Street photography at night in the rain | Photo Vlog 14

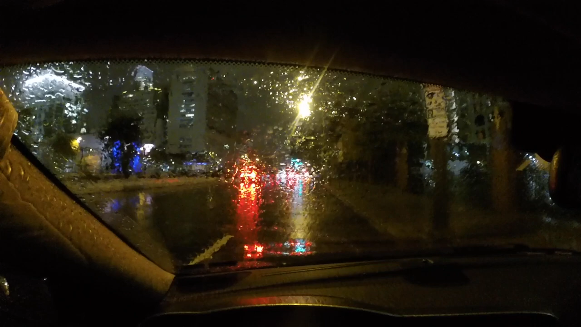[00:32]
before I even got out the car I shot this